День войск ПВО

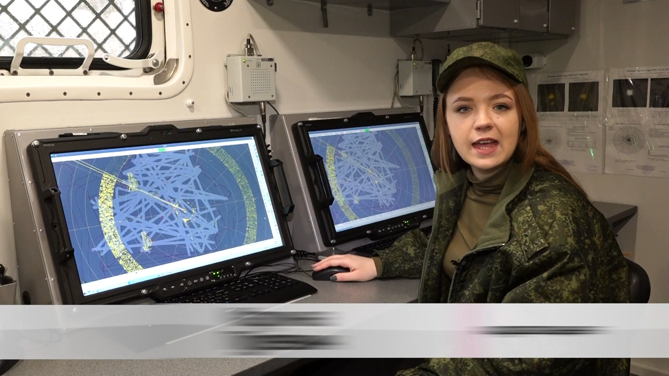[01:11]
На командный пункт поступает информация о высоте, дальности и направлении всех летательных аппаратов на расстоянии 360 км. От рейсового самолета до 100 и птиц. Комплекс средств автоматизации аккумулирует поступающие данные с пяти локаторов.